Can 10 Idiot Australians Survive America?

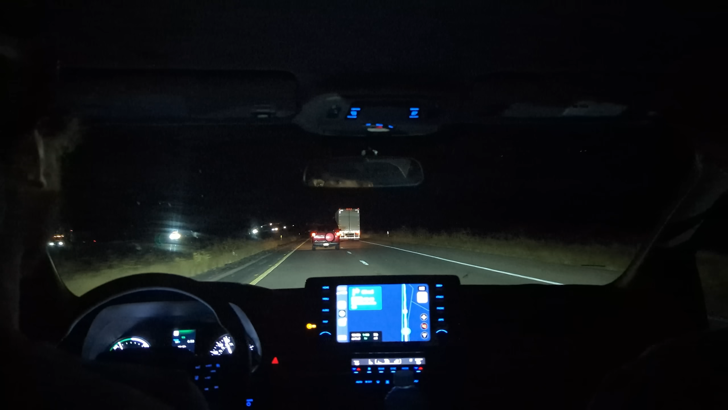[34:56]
Night driving is chill. Finally, we had reached the dirt track.